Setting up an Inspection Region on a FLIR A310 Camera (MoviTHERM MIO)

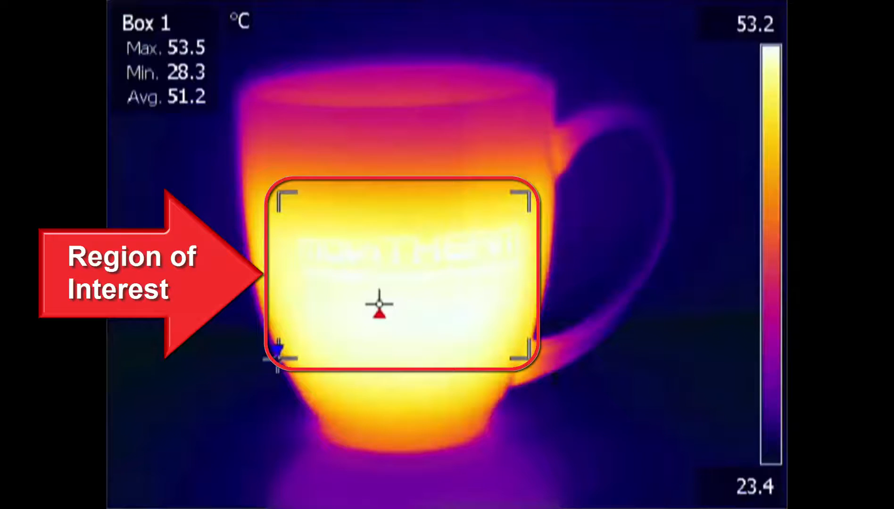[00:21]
On screen: max 53.5°C, min 28.3°C, scale top 53.2°C, scale bottom 23.4°C
This video shows you how to set up that region of interest or ROI using FLIR IR monitor software.
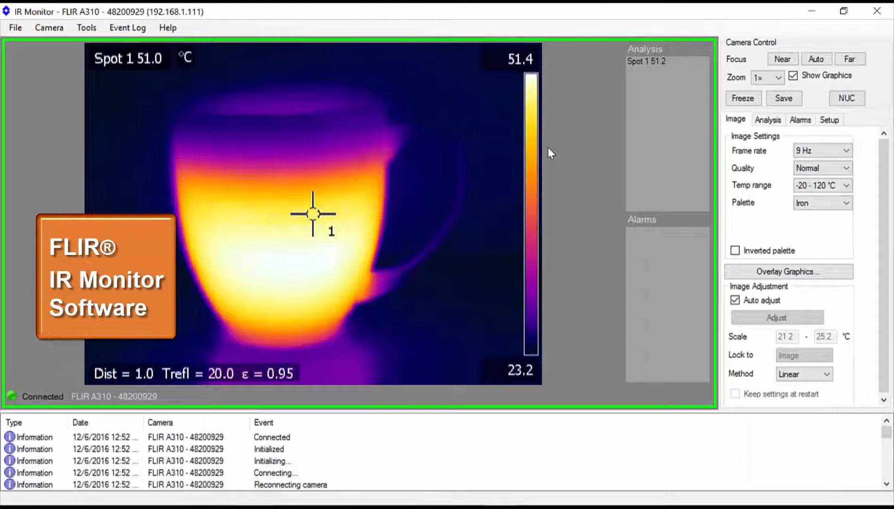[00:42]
installation files on a disk that ships with the A310 camera.
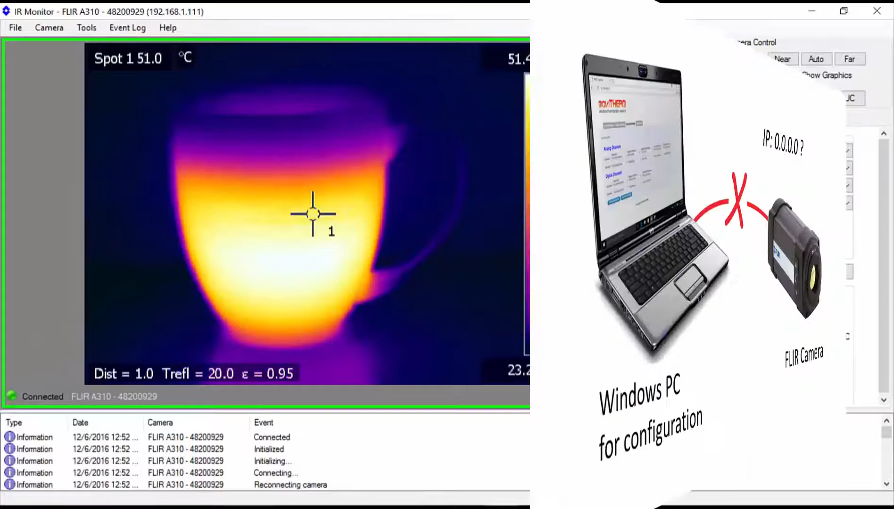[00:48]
On screen: spot 51.0°C
If you are unsure about how to assign the A310's IP address please refer to the video in this series devoted specifically to setting the A310's IP address.
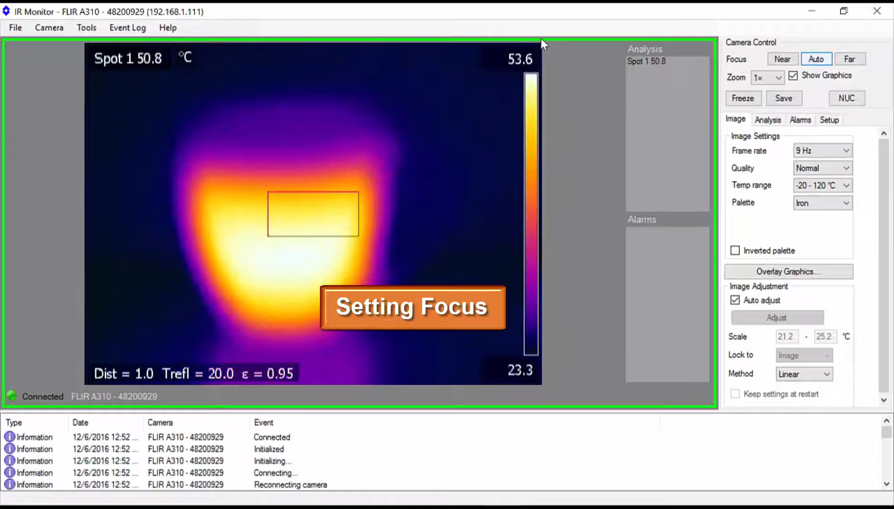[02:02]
On screen: spot 50.8°C
Proper focus is just as important when using thermal cameras because a fuzzy out of focus thermal image will not report temperatures accurately. Autofocus is often all you need so try that first.
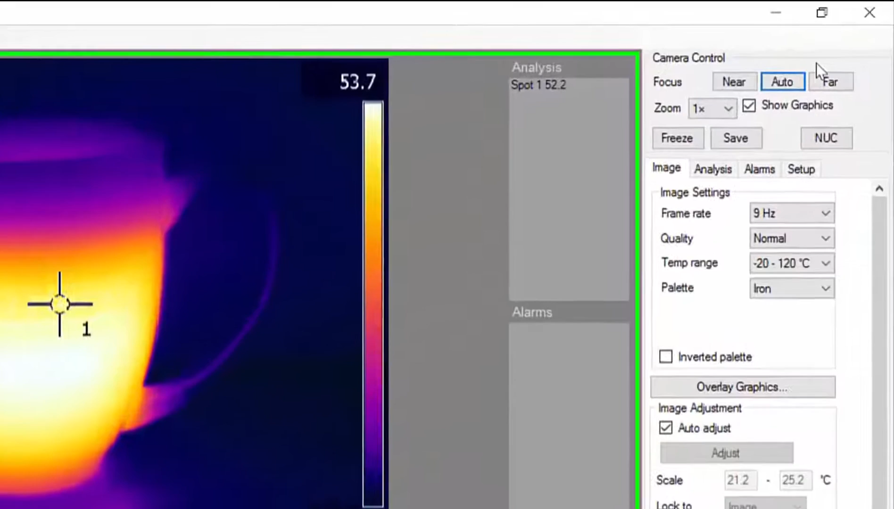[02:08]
If the autofocus image isn't as sharp as you'd like you can manually find you in the focus with the near and far buttons.
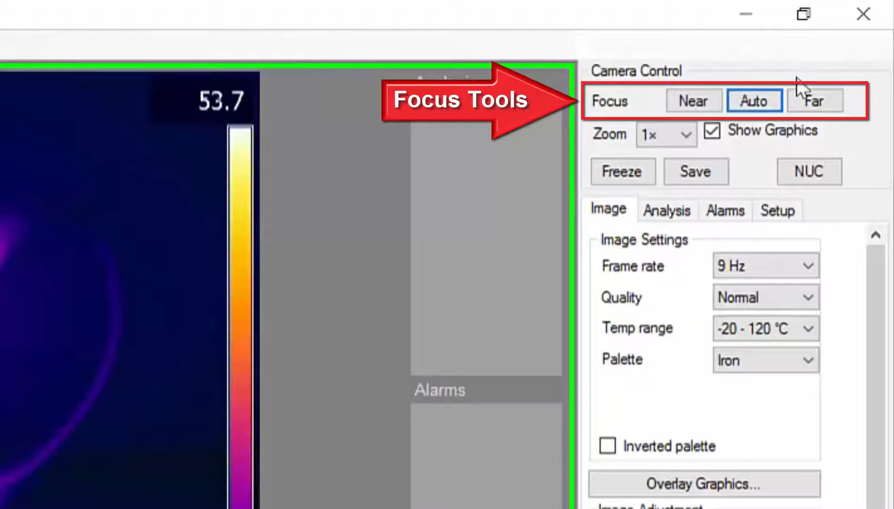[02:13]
When you're satisfied with the focus click the analysis tab to get to the region setup tools.
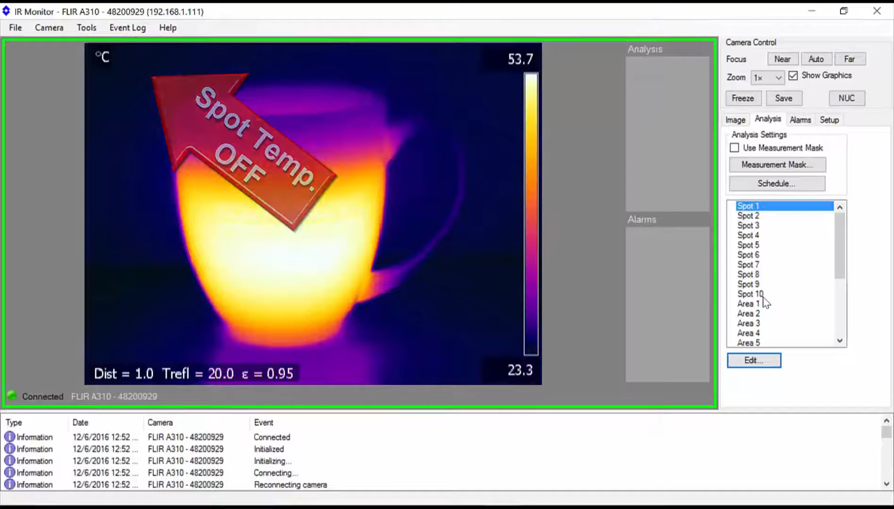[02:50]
On screen: scale top 53.7°C, scale bottom 23.3°C
Next we want to set up area one as our region of interest or ROI.
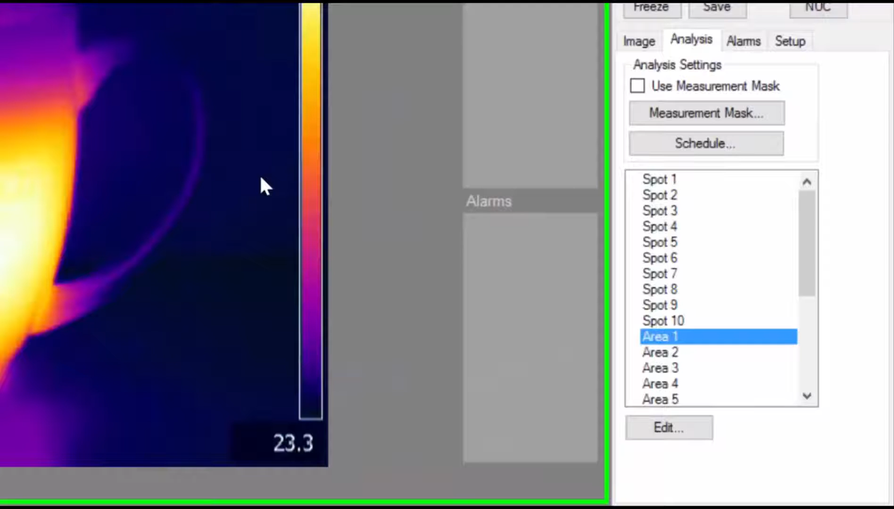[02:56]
Select area one and click edit. Check the show area parameters to enable the new region.
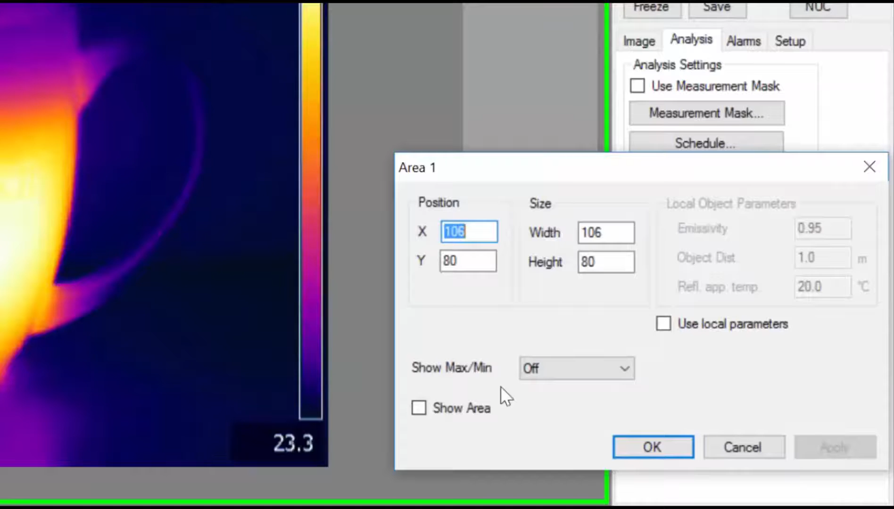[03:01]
If you want to overlay the maximum and minimum temperatures from the region over the image select both from the show min max pull down menu. Click apply to enable the overlay region in the image.
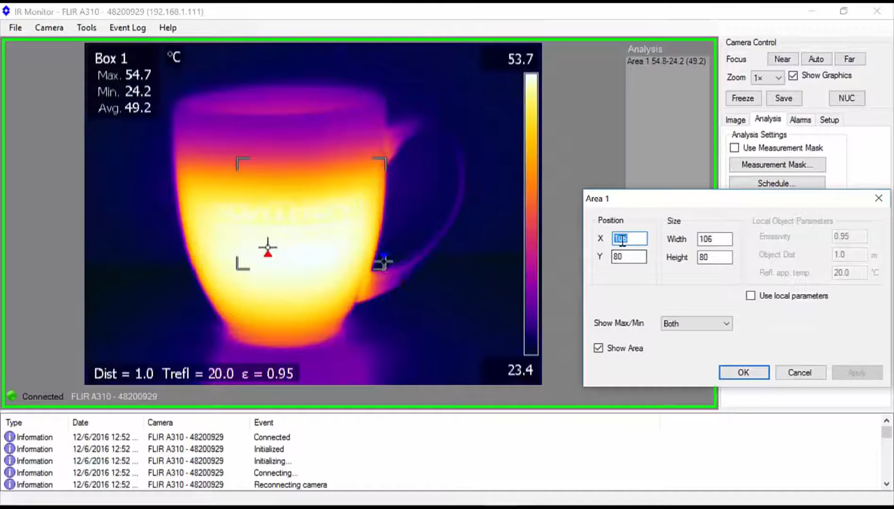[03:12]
On screen: max 54.7°C, min 24.2°C, scale top 53.7°C, scale bottom 23.4°C
You can use the position and size parameters to fine-tune the size and position of the region. Click apply to update the overlay as you go. When you're satisfied with the region click ok to close the dialog box.
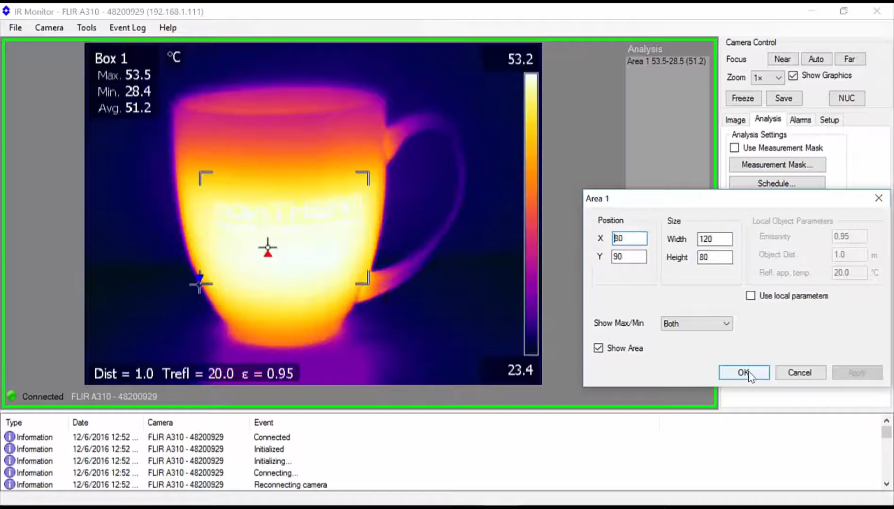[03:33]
On screen: max 53.5°C, min 28.4°C
You can now see the region overlay on the image along with the hottest and coldest points in the region.